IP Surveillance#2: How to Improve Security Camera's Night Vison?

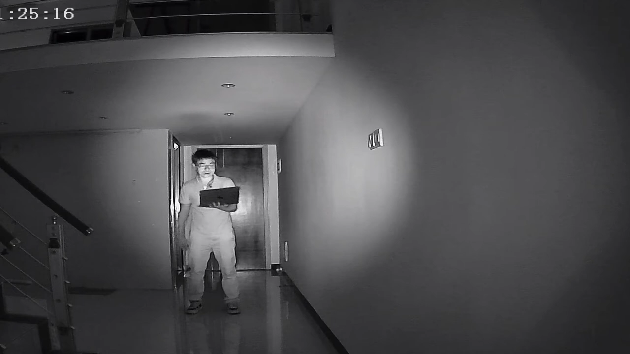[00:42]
If I stand still, you probably still can see my face. But how about if I just walk around let me walk around a little bit fast. So I look like a ghost. This is people always say like a ghost image from IP camera. So what caused the problem? First let me just turn on some of the live. See, oh now it looks totally better, right?